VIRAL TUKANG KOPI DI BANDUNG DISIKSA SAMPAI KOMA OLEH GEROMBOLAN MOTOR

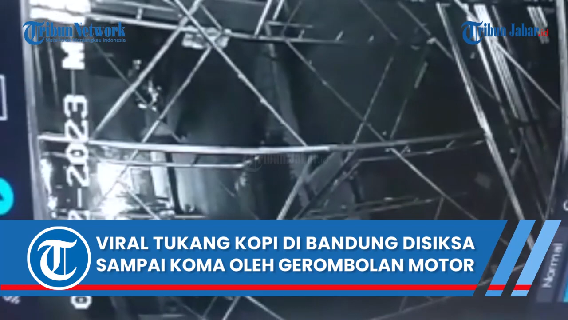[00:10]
Viral video rekaman CCTV berdurasi pukul 2.17 detik berisi penganiayaan diduga dilakukan gerombolan motor di Bandung.